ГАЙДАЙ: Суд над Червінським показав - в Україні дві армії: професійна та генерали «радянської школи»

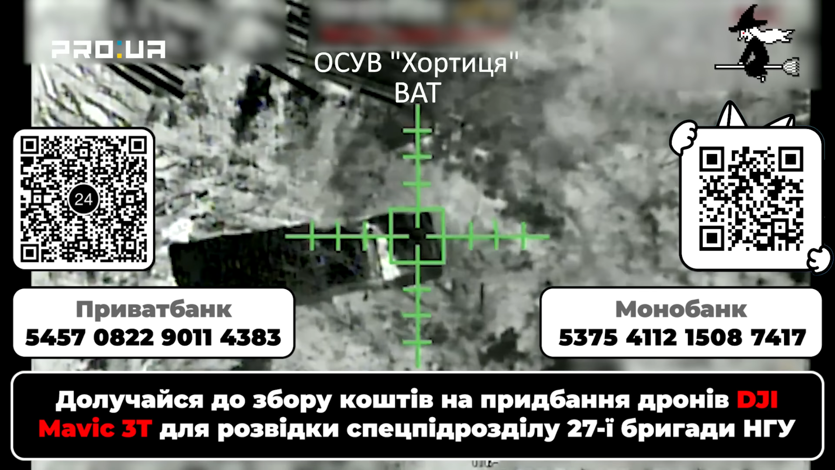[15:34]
І тому окупантам навіть темної ночі спокою немає. А це і є Mavic.